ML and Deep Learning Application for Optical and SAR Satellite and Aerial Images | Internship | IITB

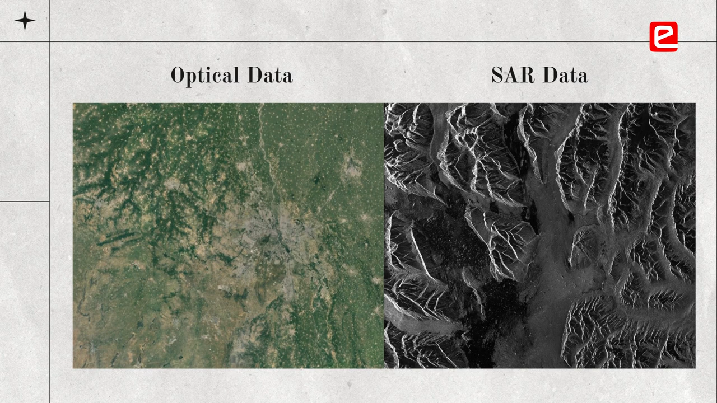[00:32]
SAR data is able to capture things such as texture of a given plane so both of these contain information which can be crucial to us in order to delineate farmlands we looked at the data set